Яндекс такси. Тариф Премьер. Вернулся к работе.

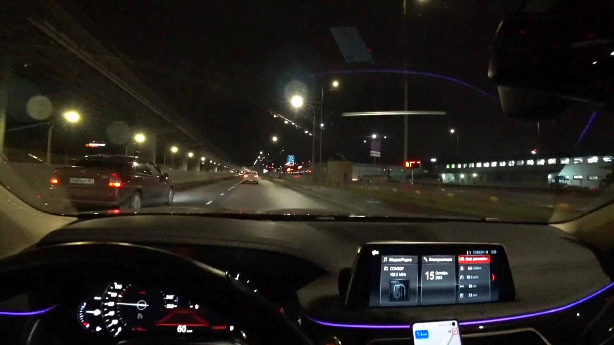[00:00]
по правую руку от нас аэропорт шереметьево мы сейчас только что приехали сюда